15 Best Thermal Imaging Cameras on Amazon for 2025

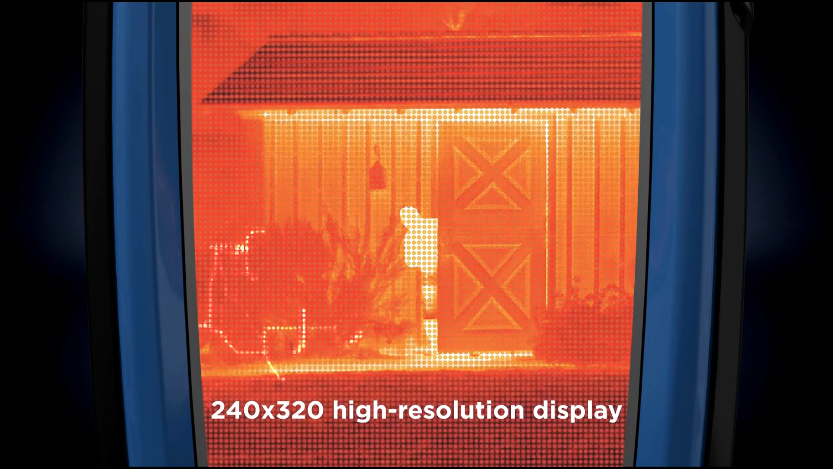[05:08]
Its 320 by 240 pixel thermal sensor ensures detailed imaging,
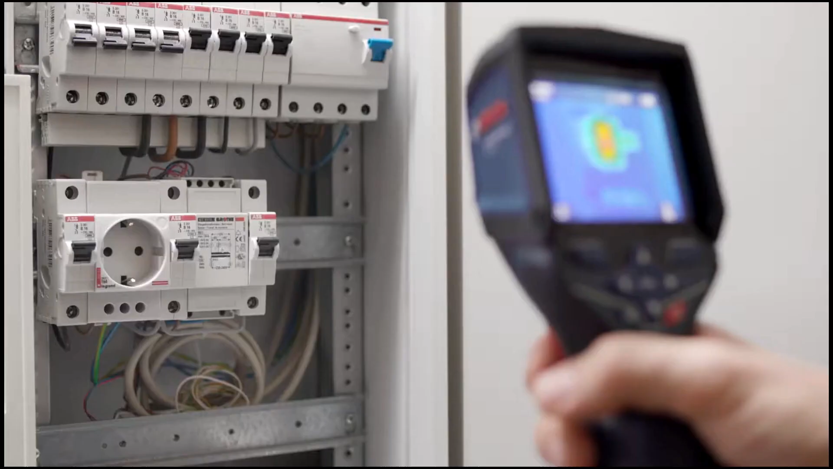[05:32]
Equipped with a 160 by 120 pixel infrared sensor,
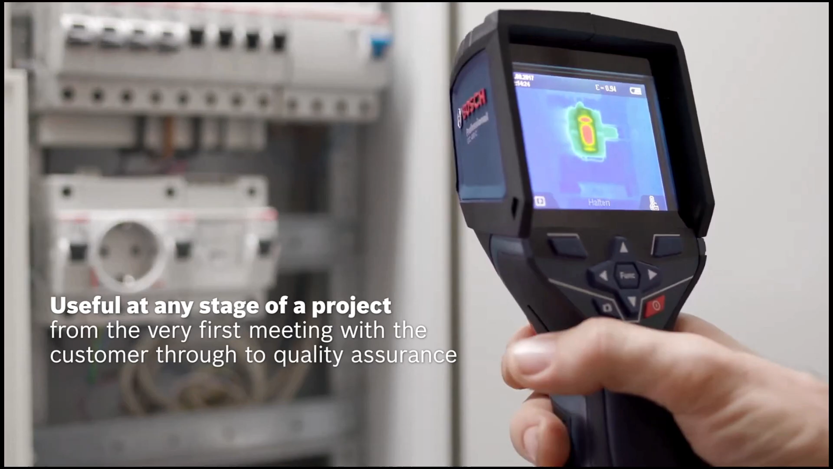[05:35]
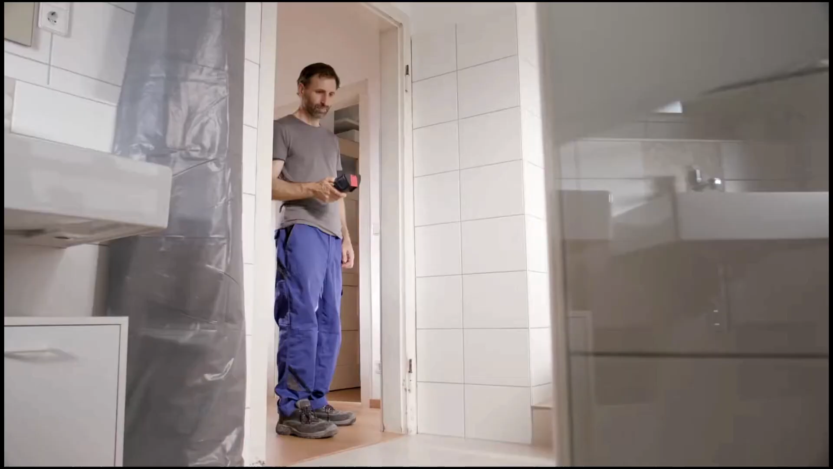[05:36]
the Bosch GTC 400C captures over 19,000 temperature data points for precise thermal imaging.
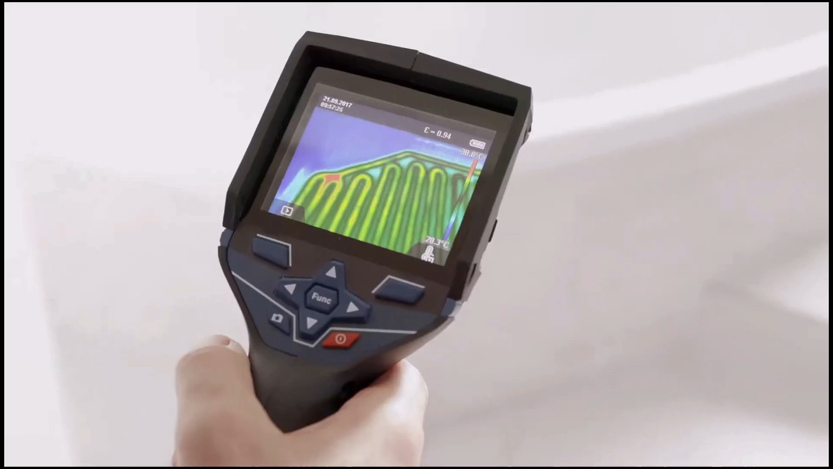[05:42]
It operates within a temperature range of minus 10 degrees Celsius to plus 400 degrees Celsius,
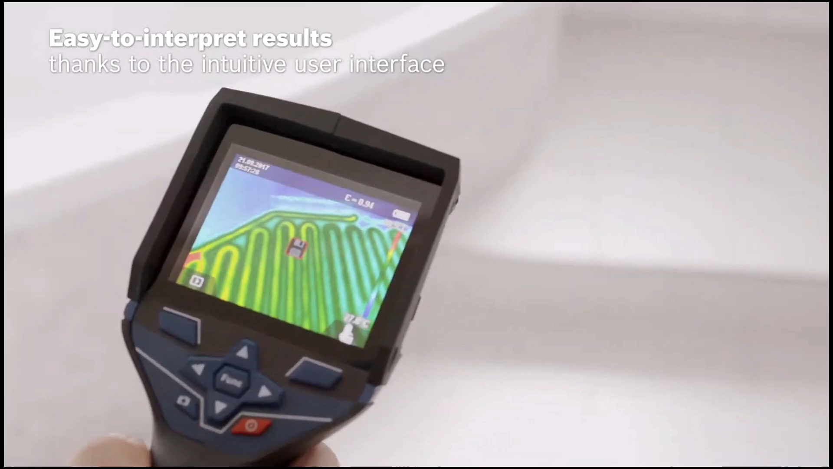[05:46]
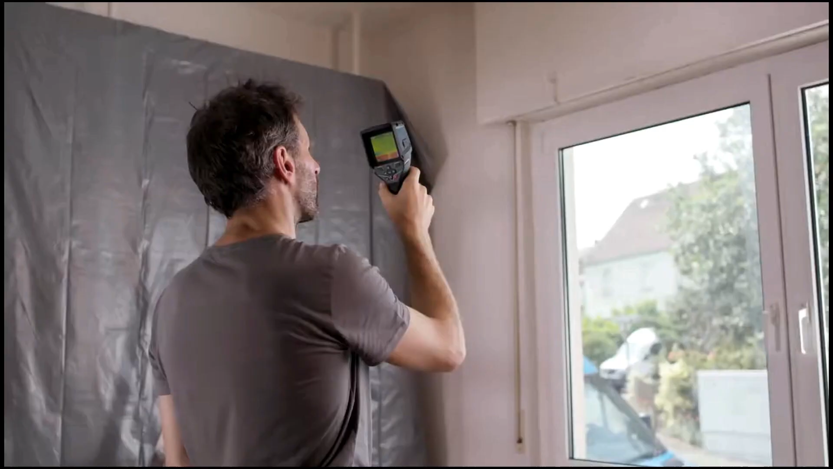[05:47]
maintaining an accuracy of around 3 degrees Celsius.
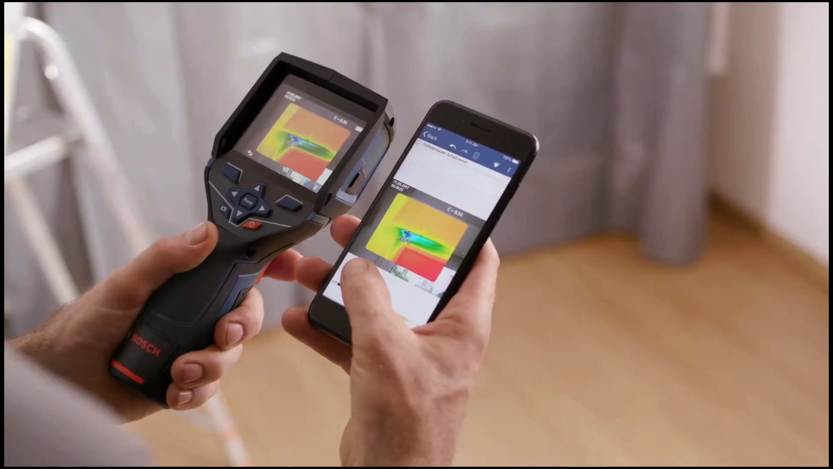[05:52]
The picture-in-picture mode superimposes thermal data onto real-world images, simplifying pinpointing temperature variations.
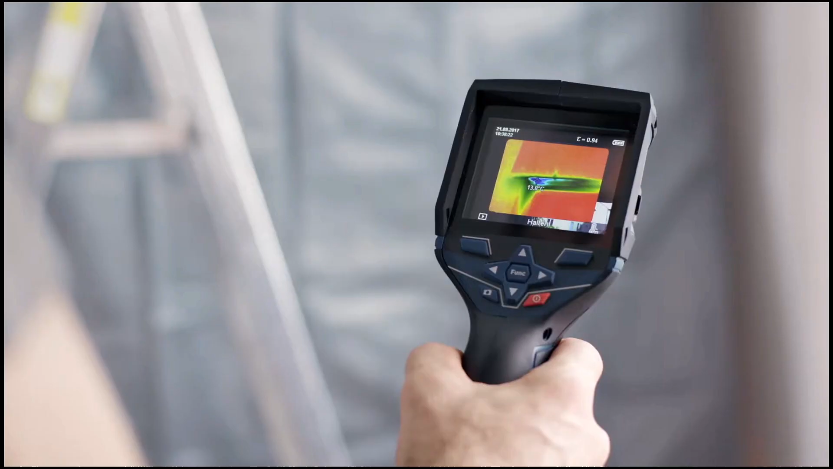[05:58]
Integrated Wi-Fi and micro-USB connectivity enable effortless data sharing via the Bosch Thermalon app.
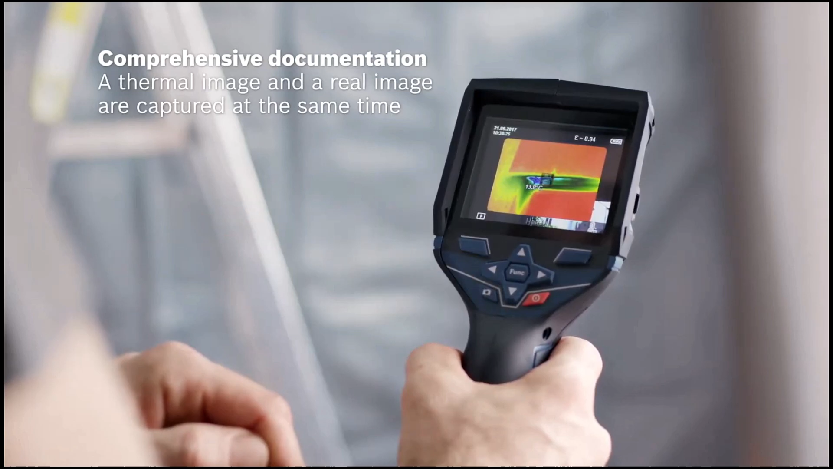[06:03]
Powered by a versatile battery system, it supports both 12-volt lithium-ion and standard alkaline batteries.
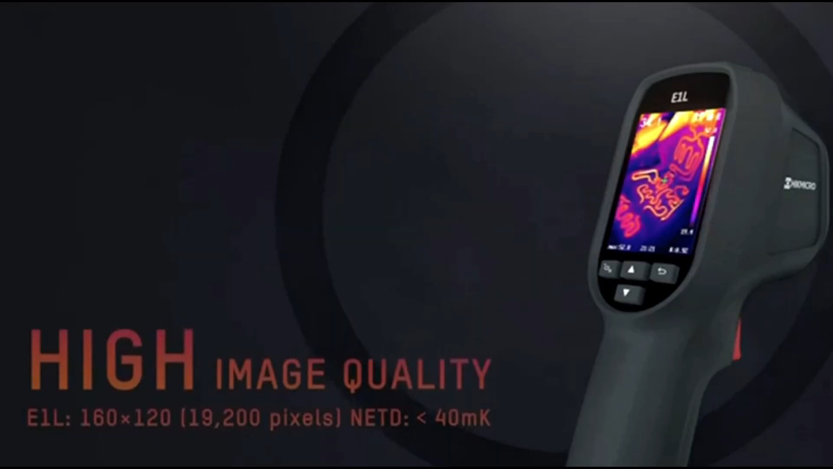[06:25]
capturing approximately 19,200 pixels, and a 25 hertz refresh rate for smooth visuals.
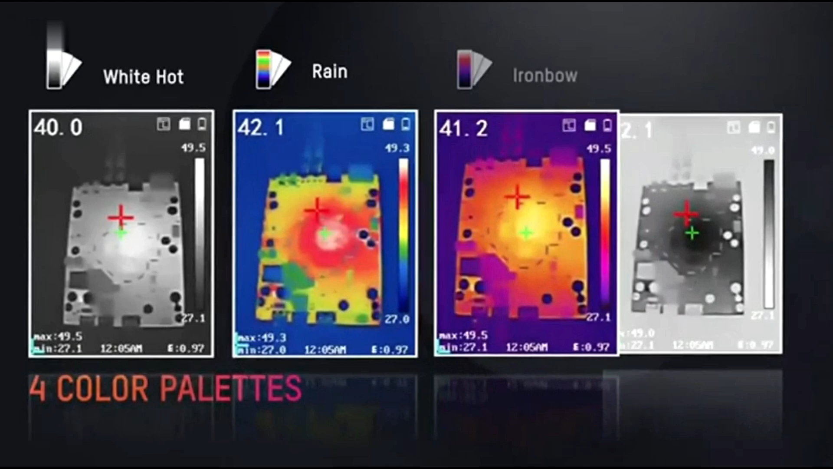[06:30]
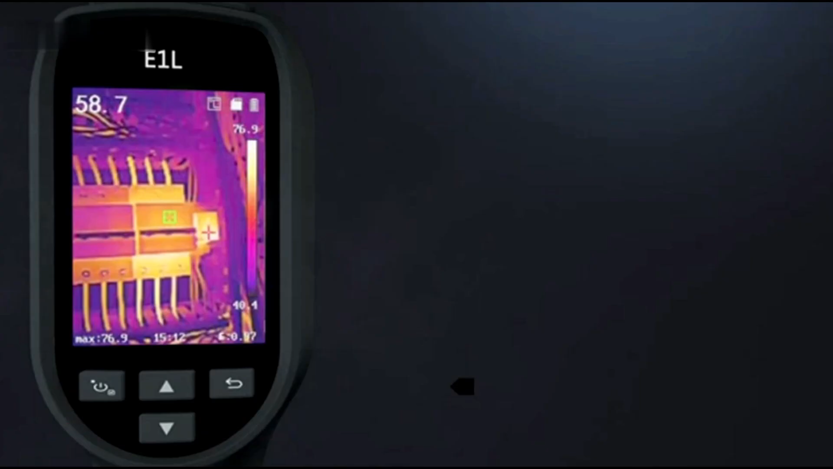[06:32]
It operates within a temperature range of negative 4 degrees Fahrenheit to 1,022 degrees Fahrenheit,
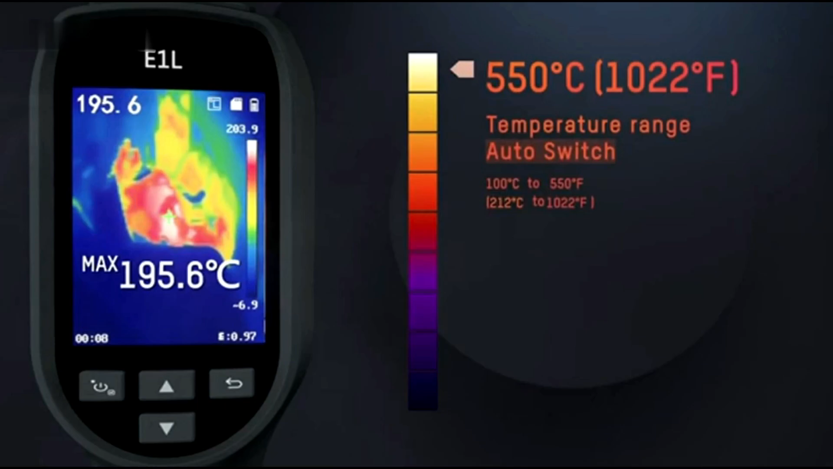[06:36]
On screen: max 195.6°C
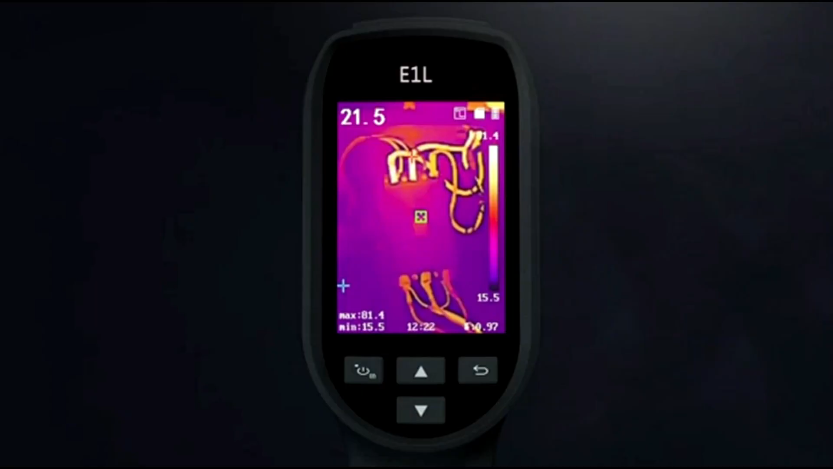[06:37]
making it suitable for tasks like electrical inspections, home insulation assessments, and outdoor exploration.